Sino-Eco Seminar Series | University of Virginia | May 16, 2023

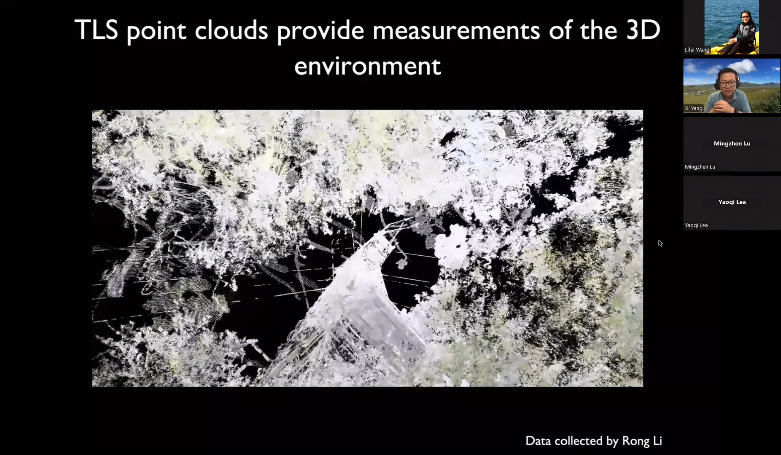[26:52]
但是它能够覆盖的区域大概是50米到100米的一个半圆的一个范围。你可以看到我们的通量塔和,你可以看到很多细节都能够很详细的能够被这种技术Capture。我可以再看一遍就是这个地方。
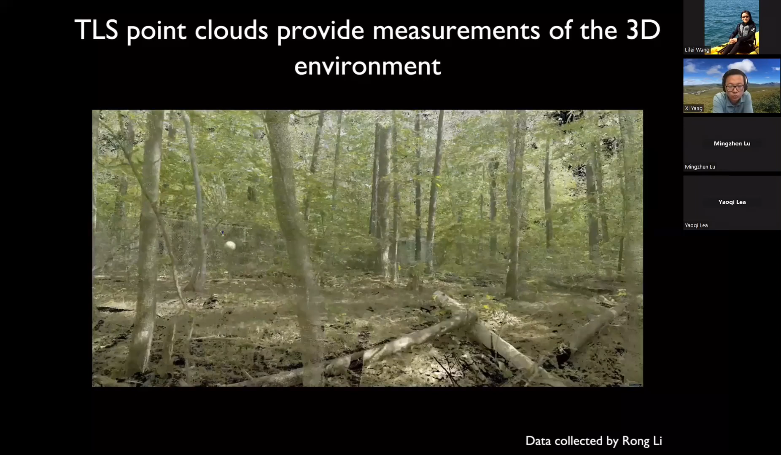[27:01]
你可以注意,叶片这里面的叶片的话,可以看到很多小的叶片都能够用这种技术覆盖的。
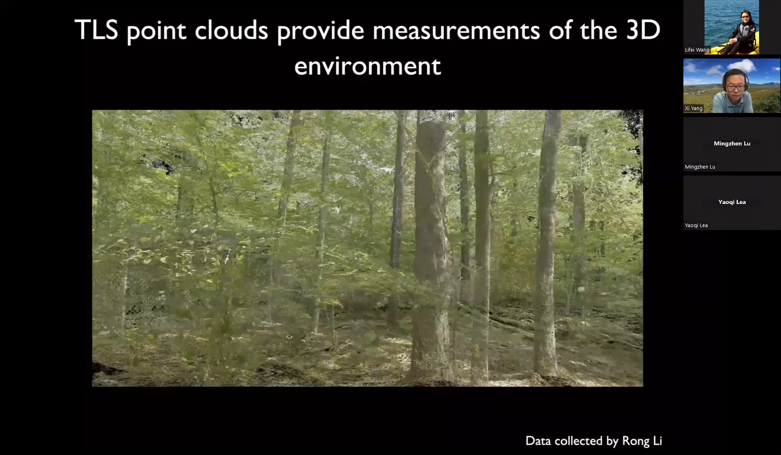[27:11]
然后你就可以把这种数据,这点云数据,激光雷达点云数据,
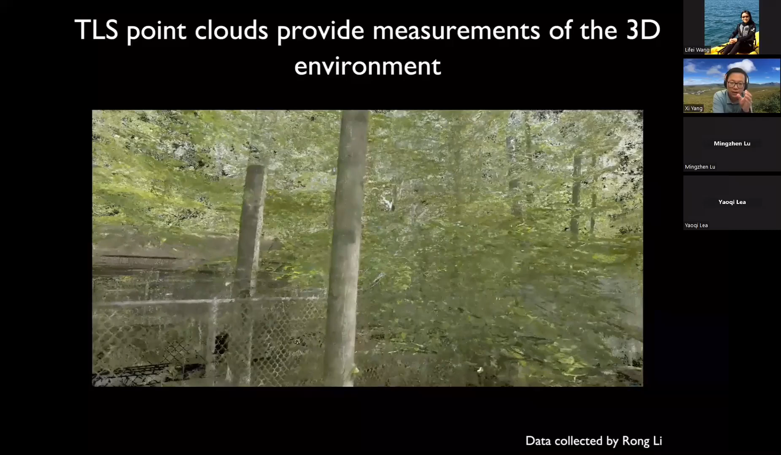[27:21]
用来切出每一个单独的数。给大家一个例子,这个是英国的一个组做出来的一个例子。那你可以看到有多详细的细节,可以用这个技术能够获得。激光雷达每一景的数据大概是在几个G左右。
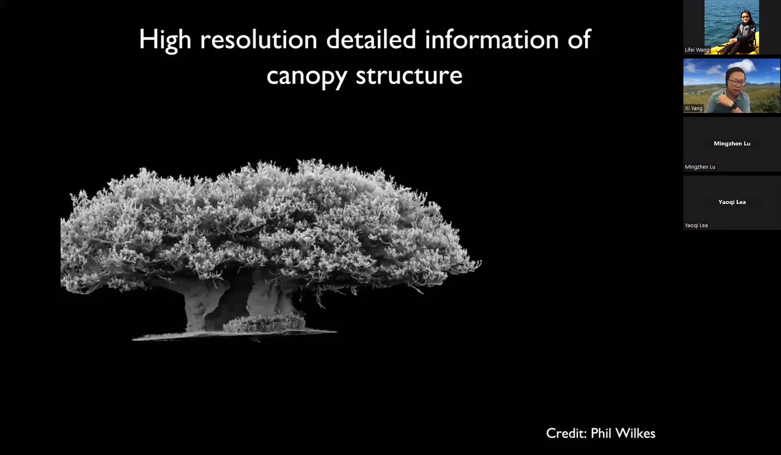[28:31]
这样的细节就能够让我们在同一棵树上能够看到达到多个点。用多个点的话,你就能够重建出整个叶片的形状。那用了这样的激光雷达的信息,我们就能够获得整个森林的叶片结构和叶片角度的信息。
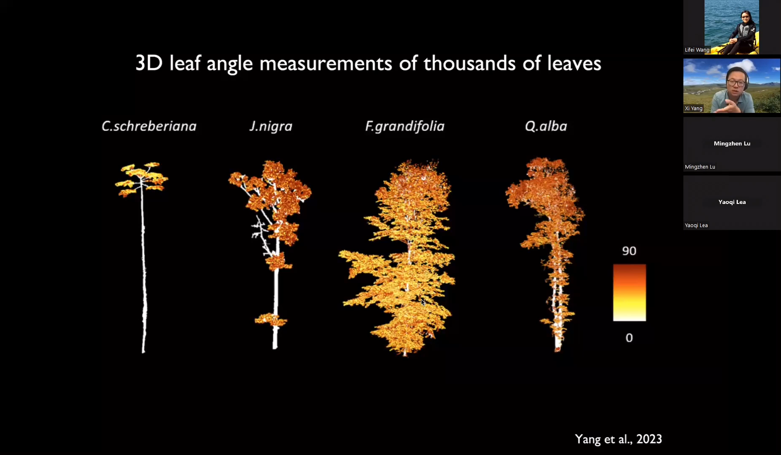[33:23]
而在下面的叶子都是比较horizontal的。所以这是一个非常有益的东西,而且在以前是没有这样的观测的,很少很少有这样的在整棵树尺度上的这么详细的观测。我们学到的一个东西就是不同的树种之间,